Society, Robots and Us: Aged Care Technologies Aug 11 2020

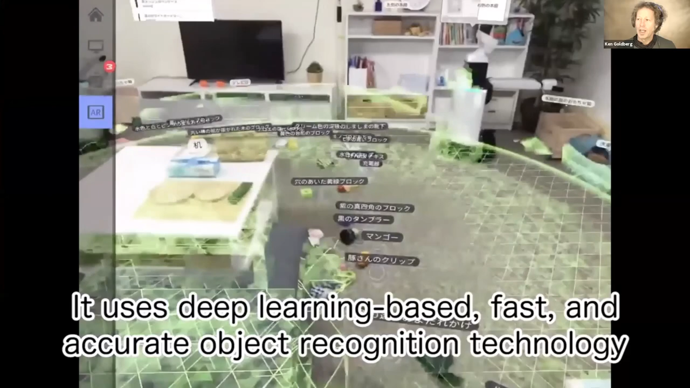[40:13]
And this is a one version of a system that's set up to do some cleaning, some tidying of the house.
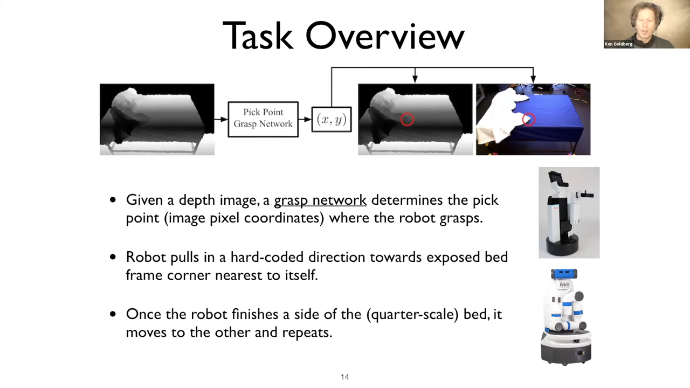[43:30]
And the nice thing about depth camera is it gives you instantly a very nice depth perception of the scene, and then allows you to, and then we can learn from lots of examples.
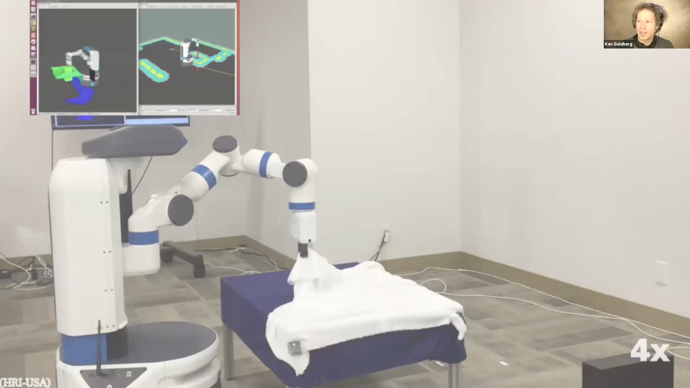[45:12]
But you can see here that it's able to start to make progress. And this is the other system. The other idea is that we can generalize to different robots because we've learned essentially the pick points on the bed.